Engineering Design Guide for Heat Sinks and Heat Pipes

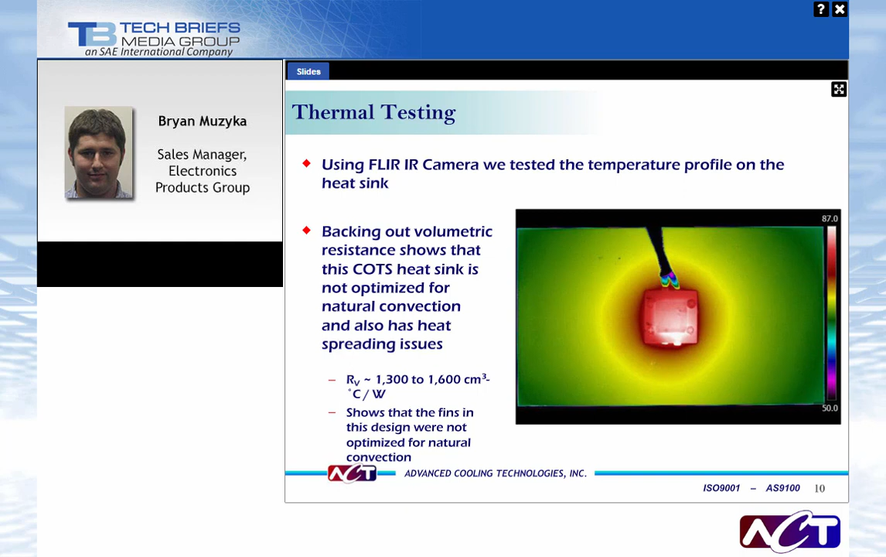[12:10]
centimeter cubed degree C per watt. And what this shows is because it's higher than the natural convection volumetric resistance we showed a couple of slides ago, it's showing that your fins are not very optimized for the natural convection setting. Okay.
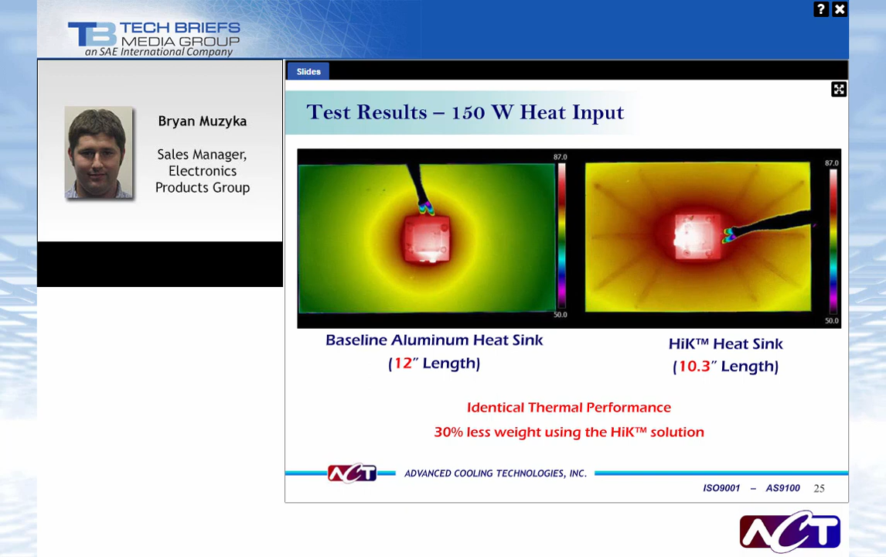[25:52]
we tested it and you can see that it has identical thermal performance as far as your electronics temperature goes. You can see that there's not as much of a thermal gradient because of the improved spreading but that just increased the fin efficiency and was able to hold your electronics temperature at the same temperature.